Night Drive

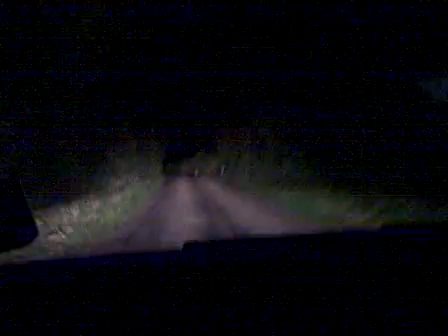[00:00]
No, it's not as dramatic. This is Stacy Lantain's UK Adventure Video Diaries. This is the scary road that we take home from Stratford. This is some unnamed unit that takes us to Church Street. Yeah, we don't even know. It doesn't even have a name. We're probably not even in England. We're probably in Narnia or something. There's a car behind us! Oh, no! Oh, look at the field plant. Well, you don't. Oh, I can't actually. It's too dark. I can only see what's in front of you.